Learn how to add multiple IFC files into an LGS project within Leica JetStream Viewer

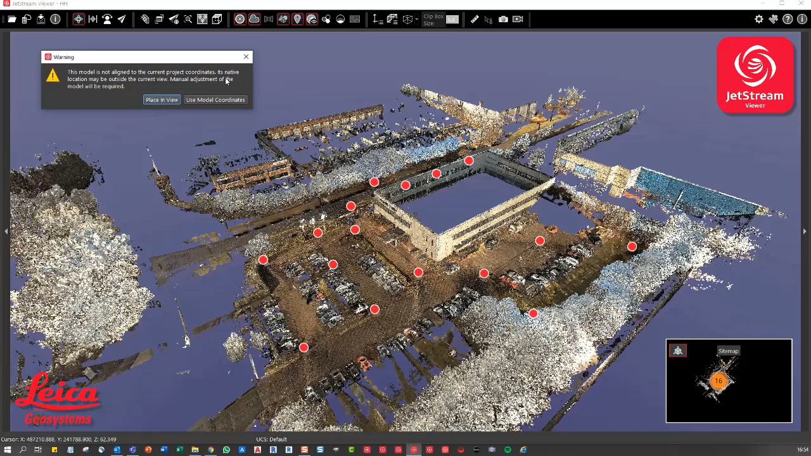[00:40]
So that's now going to load the IFC file into the job. And then once it's in, we probably will get a little warning asking about whether it's in the coordinate in the coordinate system. So the model is not aligned to the current project coordinates. I'm just going to say use the model coordinates. And what you'll find in this particular instance is that the model is somewhere below the data set because there's an offset in the Z value.
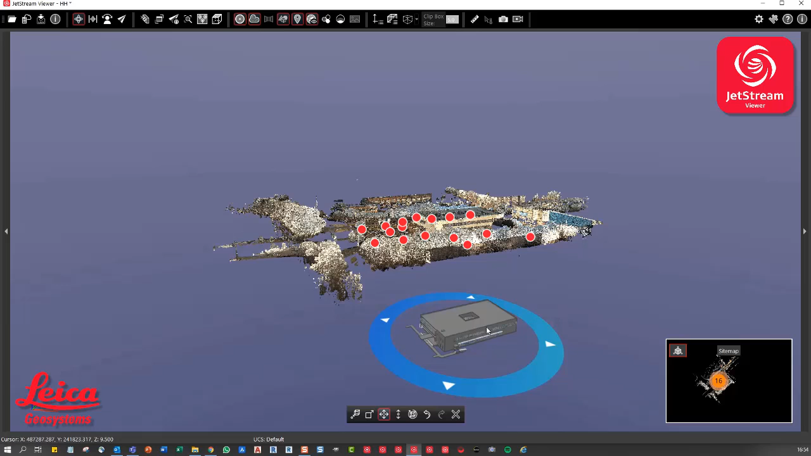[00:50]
So I'm just going to do that move. I'm going to drag that up.
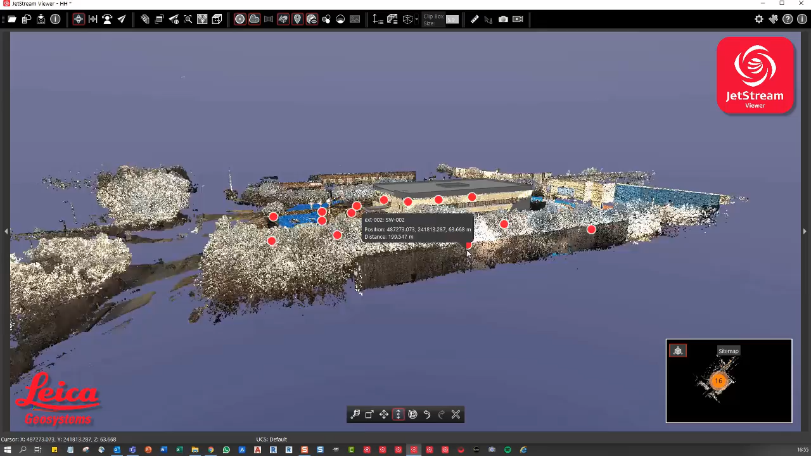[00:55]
Now, what you'll see if I zoom in is actually that's not too far off being aligned almost perfectly.
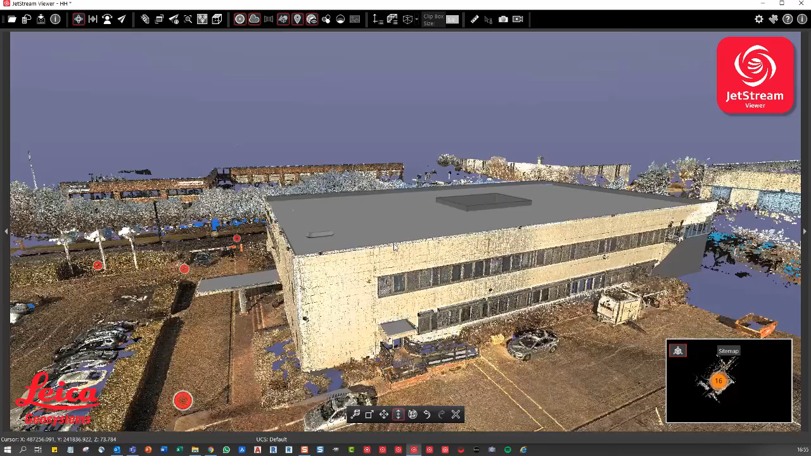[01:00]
Now, this is purely for visualization purposes, so I'm not going to be too accurate with it. But there you go. That's your model. And we've aligned the model to the point cloud.
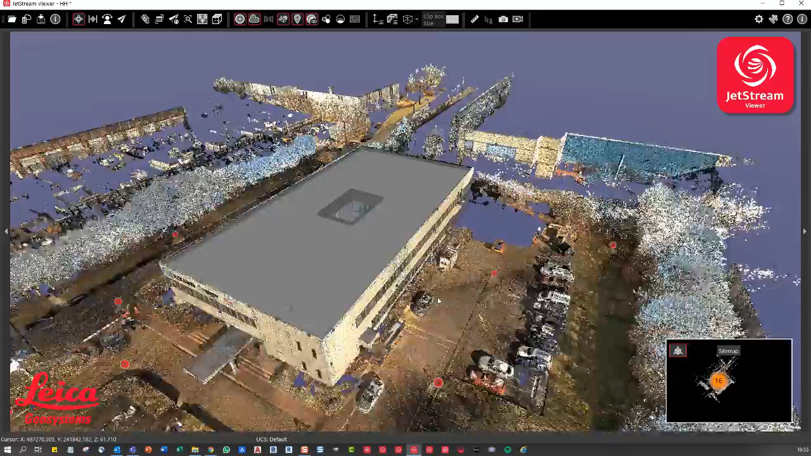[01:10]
And I'm just going to escape out of the move tools or the editing tools for the 3D model. Now, what we can do is we can also we can add in multiple files.
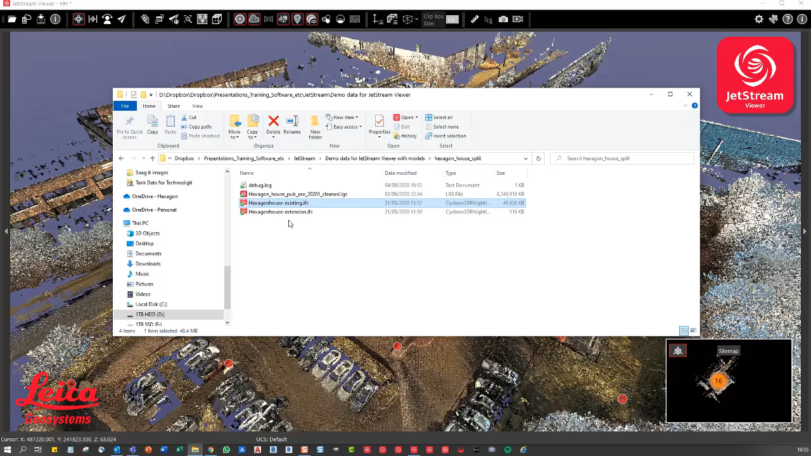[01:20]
So now I'm just going to add in this Hexman house extension. So that's probably a much smaller file.
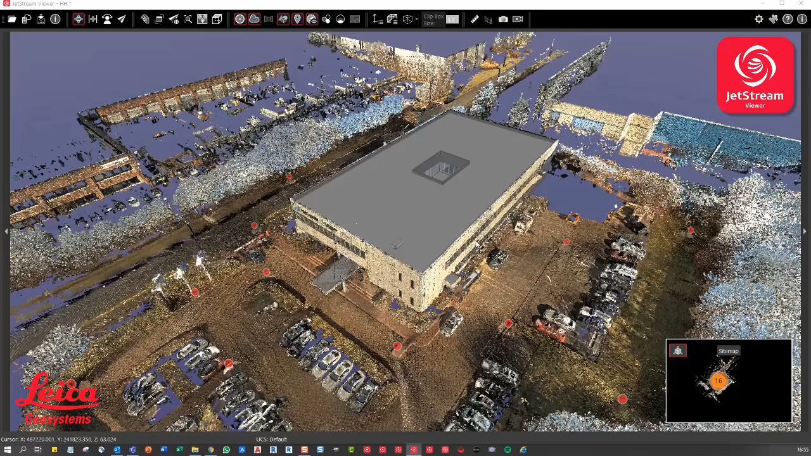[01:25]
I'm just going to say use model coordinates and let's have a look and see where that file is. So that's down there.
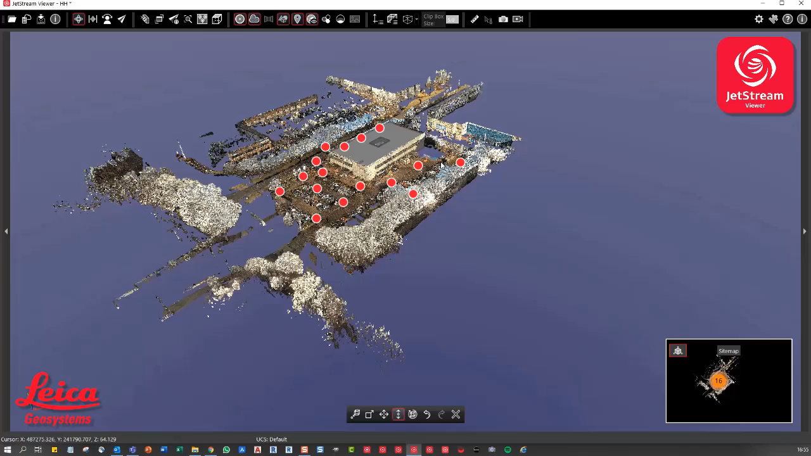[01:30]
I'm just going to drag that up into place. Now you can see. So this from a previous point of view, this is quite nice because we can drag in a theoretical model. We can put it in the right location.
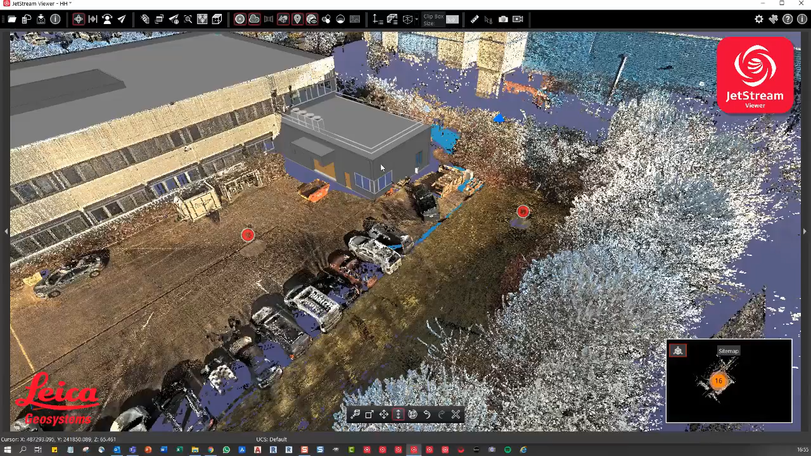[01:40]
That's where we assume the current extension is and maybe we want to move that. You know, maybe I'm going to hold the shift key and I can move this along the side of the building, for example.
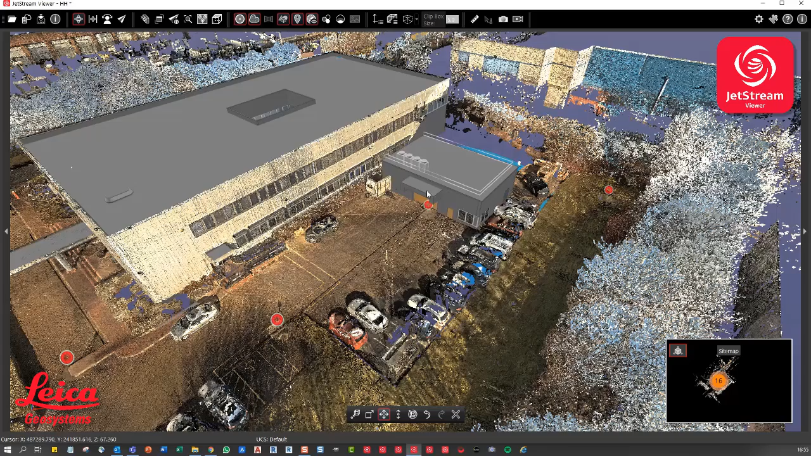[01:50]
As I said before, if you're going to plan view, this allows you to manipulate it quite nicely.
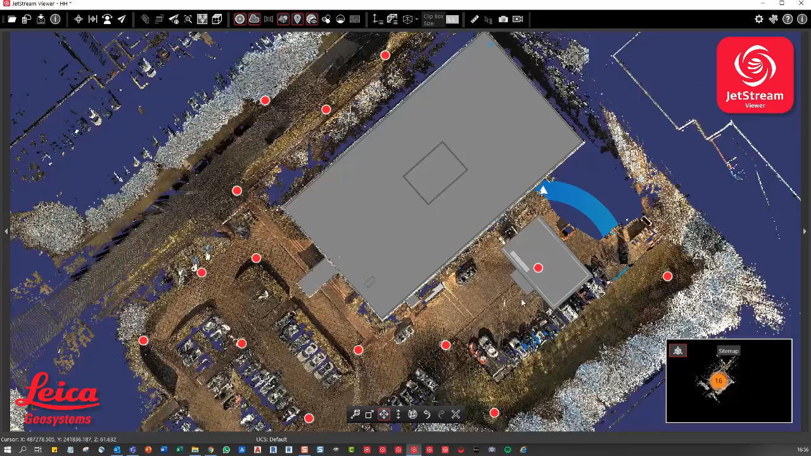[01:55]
If I'm in the move mode, I can say, right, I'm going to align and that's going to be my extension.
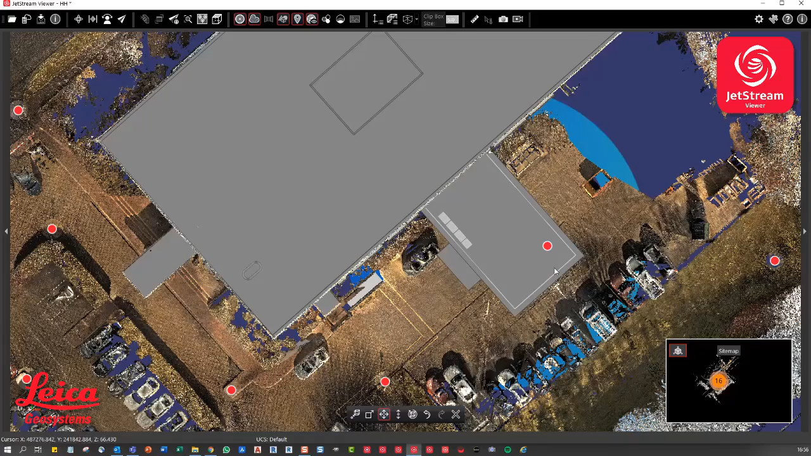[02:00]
Now there you go and go back into the side view and I'm going to say that's the extension.
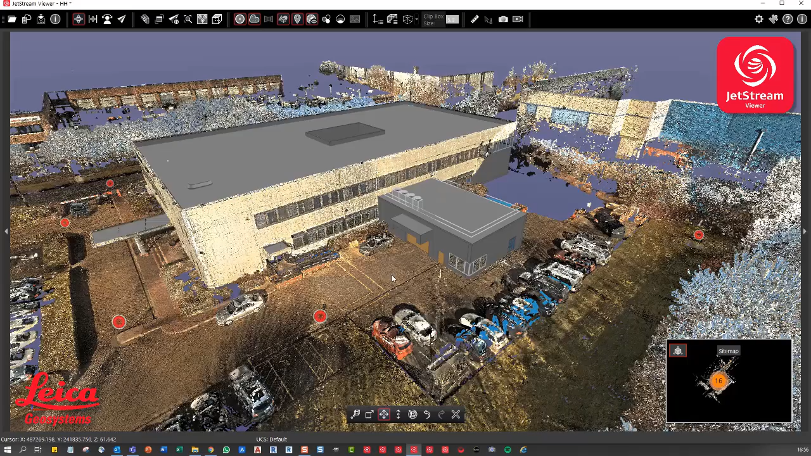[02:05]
What's the impact of the parking? Can we create any additional space on site? You know, what is there any rights of lights issues, for example? But I just like the ability to be able to pull in multiple, you know, multiple different models into the same location.
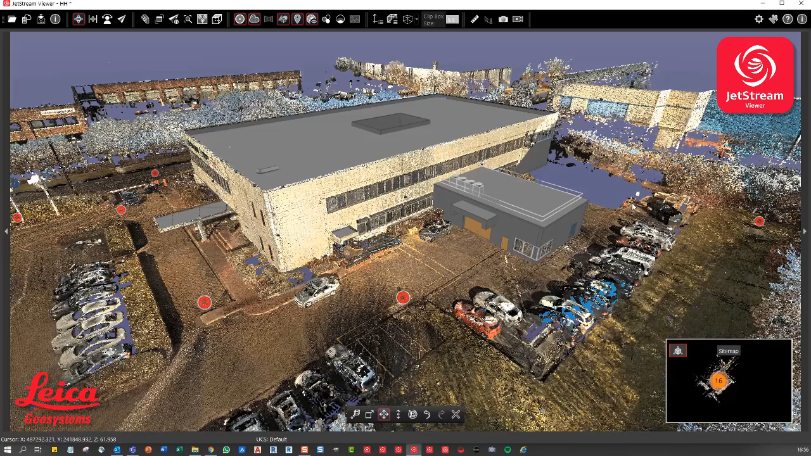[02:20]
Now, what you should be aware of, and I think I showed this in one of the other examples. If you manually create your clip box,
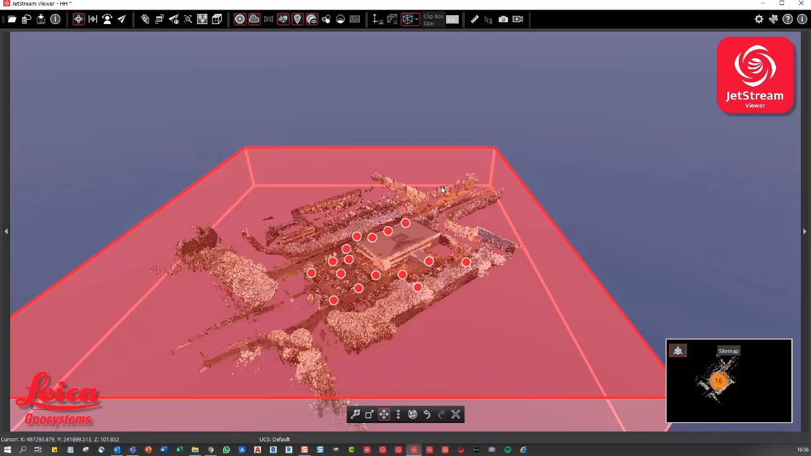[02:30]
it will also reflect not only the cut on the point cloud, but as you can see, I'm moving down now.
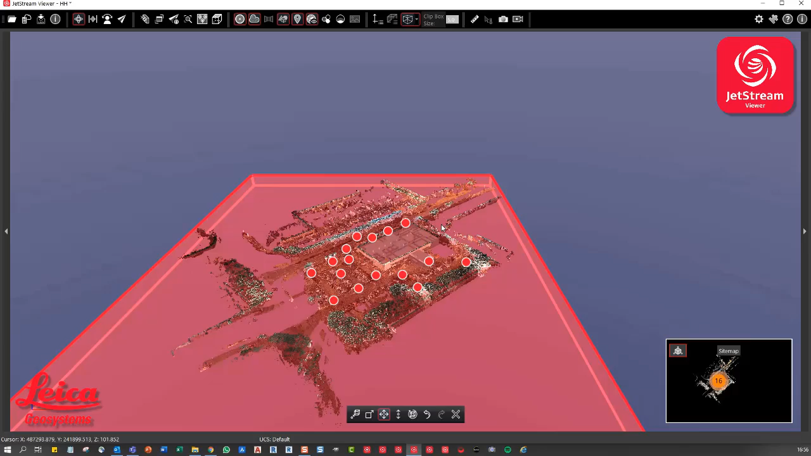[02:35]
But it will also allow you to cut into the 3D model.
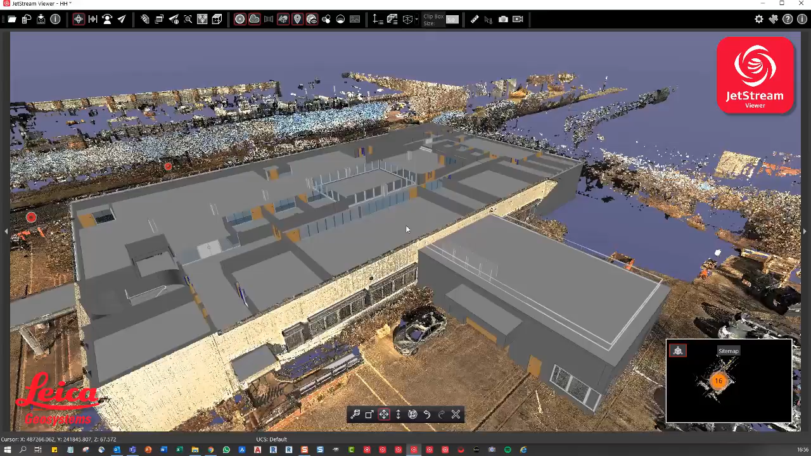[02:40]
So if I accept that clip, you can see now we can see inside the IFC model.
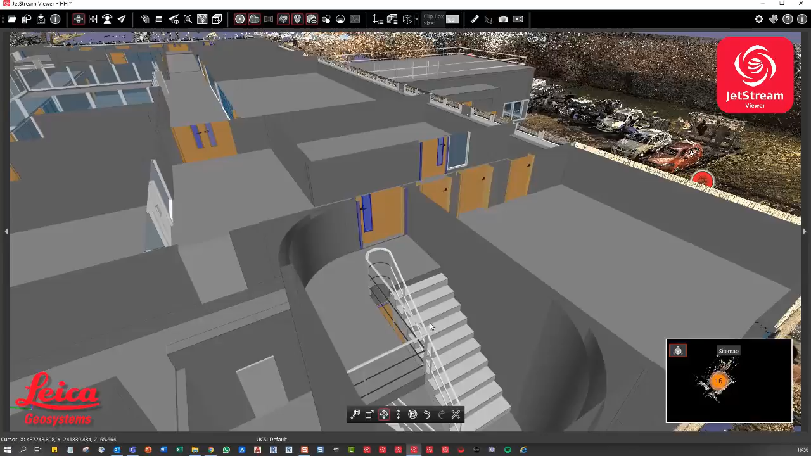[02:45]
And you can say, for example, even the detail in the stairwells, for example, in this in this particular case.
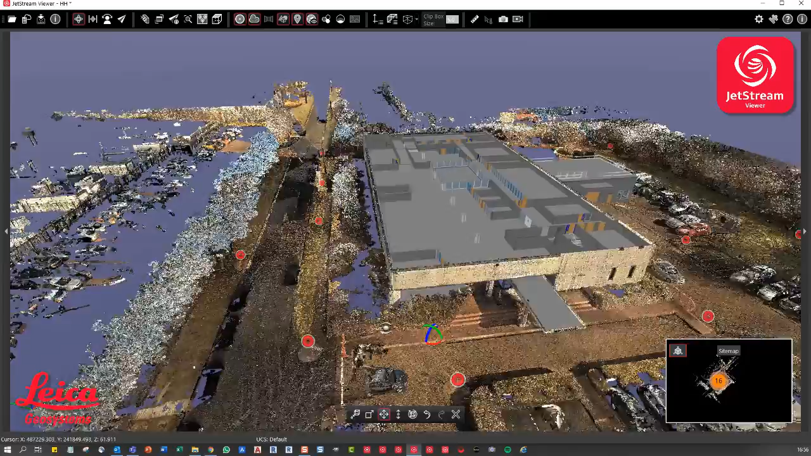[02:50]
So that's a really, really nice way to visualize your IFC files directly alongside your point cloud. You know, maybe this is for planning purposes. And again, if you wanted to, I don't think there's any snapshots in this example.
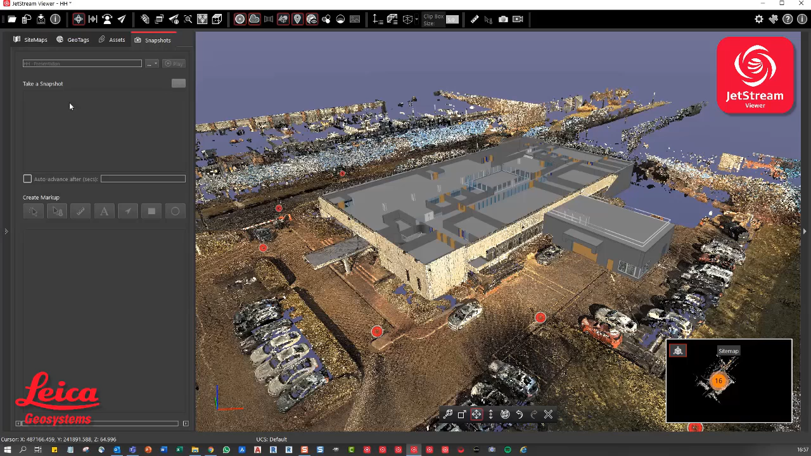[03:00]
There aren't any snapshots, but you could add those and save that. And there's no geotags because this was done with the P series, which sure doesn't support the asset creation out in the field. But yeah, that's that's like dragging in multiple IFC files into the same job and obviously showing how we can manipulate the limit box to be able to hide certain things as well.